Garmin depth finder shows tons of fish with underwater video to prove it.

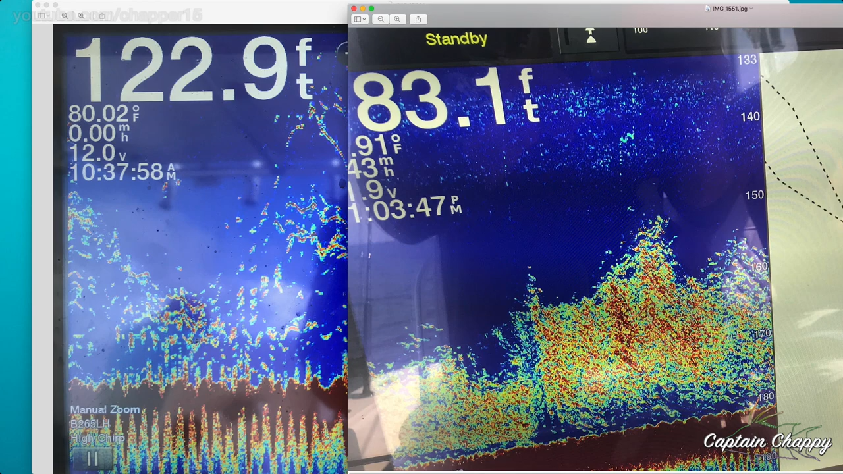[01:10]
here's kind of when you see a lot of bait. So you see this just massive show of fish, and we get kind of a tougher bite in situations like this. So I send the camera down when the show looks like this, and then I'm going to come back to the other screenshot here in a minute.
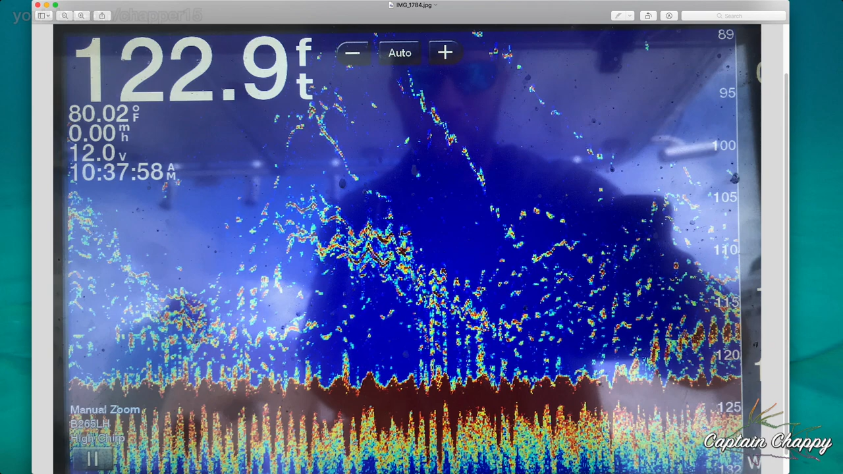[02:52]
On screen: depth 122.9 ft, water 80.02°F
Fish scattered all over. Here's your big mark. There's your Goliath grouper. So that's kind of what you're looking at real time, looking out away from the spot.
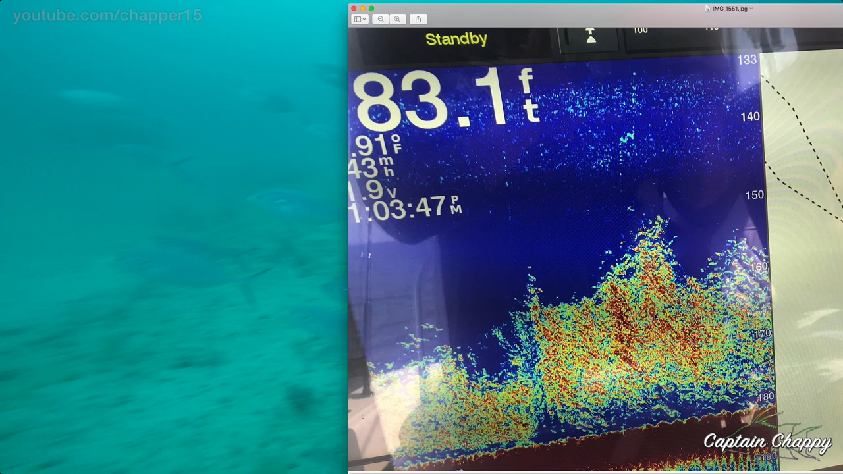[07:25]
On screen: depth 83.1 ft
When you get these swarms of, you know, blue runners, cigar minnows, Spanish sardines,